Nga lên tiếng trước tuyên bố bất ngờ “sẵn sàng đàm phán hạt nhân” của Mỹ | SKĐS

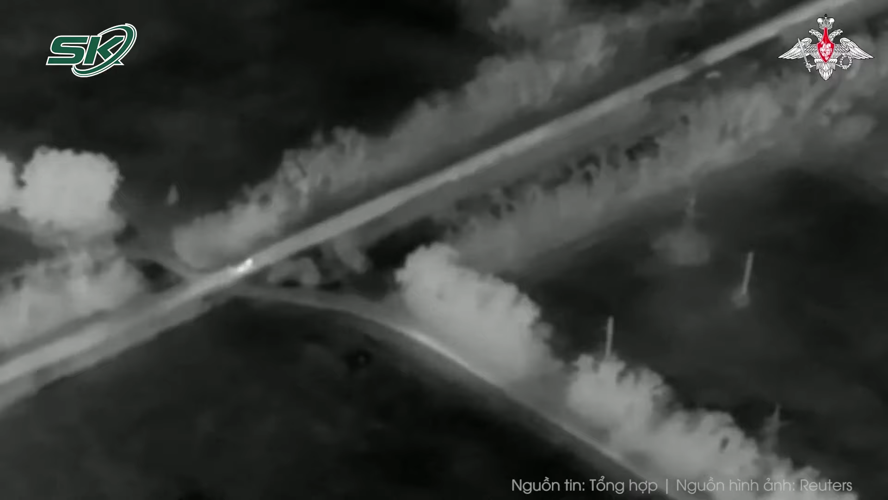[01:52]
Trong đoạn video ghi lại cảnh càn đường đột phá của Nga, các UAV góc nhìn thứ nhất FPV của Ukraine
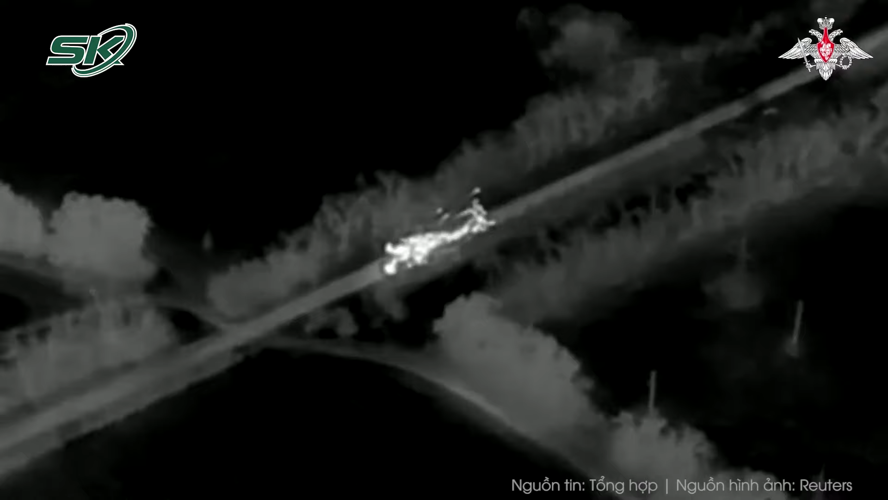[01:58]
đã phá hủy 8 xe chiến đấu bộ binh BMP-2 và 3 xe tăng T-80BV,
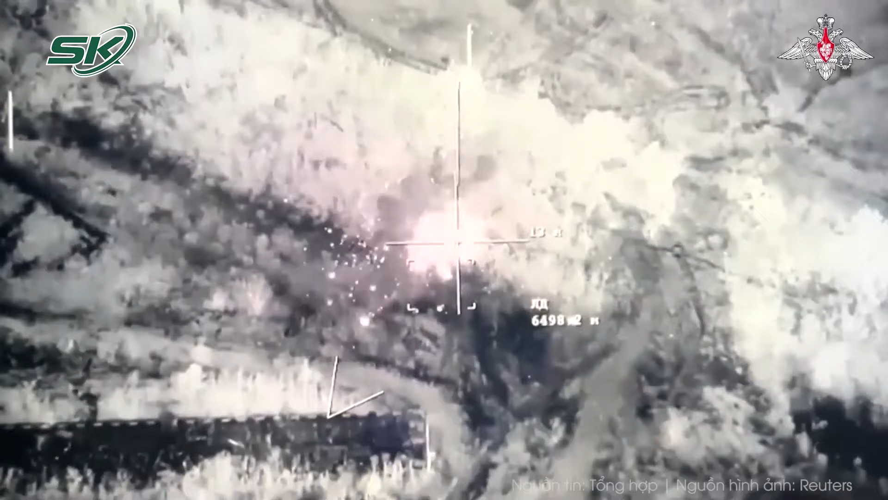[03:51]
Đồng thời, lực lượng tên lửa và không quân chiến thuật Nga đã tấn công vào lực lượng dự bị Ukraine ở vùng Sumy.